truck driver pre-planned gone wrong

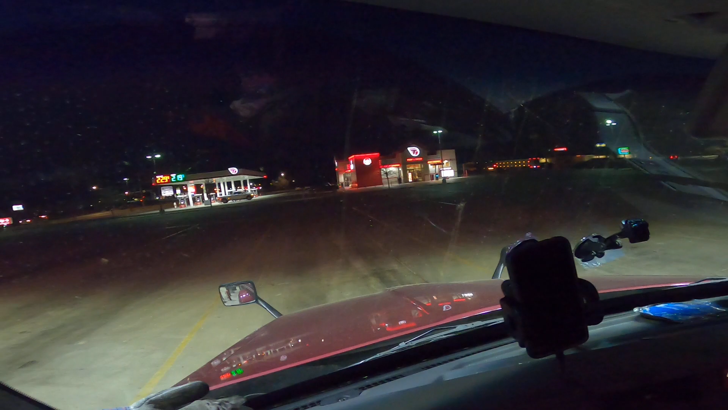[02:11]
probably can't see it because it's too far but it's called the two it totem never even heard of that gas station or whatnot you know the people in there are pretty nice and whatnot um